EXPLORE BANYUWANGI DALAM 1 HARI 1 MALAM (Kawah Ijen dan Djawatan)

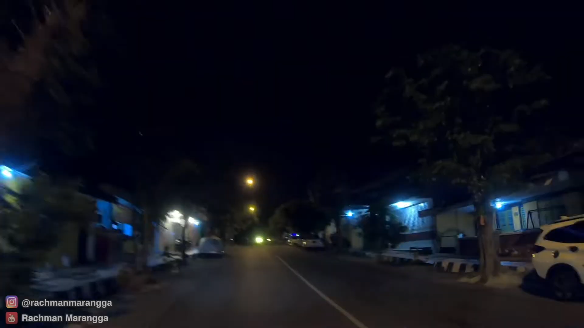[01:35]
kami langsung gas menuju base camp pendakian ke kawah ijen Kami berkendara sekitar 2 jam Karena ini malam hari,
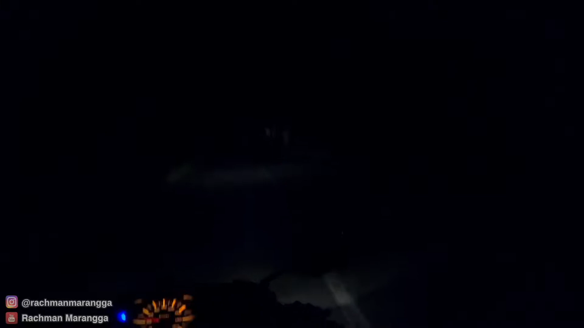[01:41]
tentunya tidak banyak pemandangan alam yang bisa kami nikmati Hanya jalanan sepi dengan sesekali truk yang menyalip Mendekati base camp, jalanan makin sepi Bahkan lampu-lampu sudah tidak terlihat lagi Kali ini, kami hanya mengendalkan penerangan dari headlamp motor Selain itu, jalanan yang kami lewati terasa sangat menanjak dan bergelop Sampai man?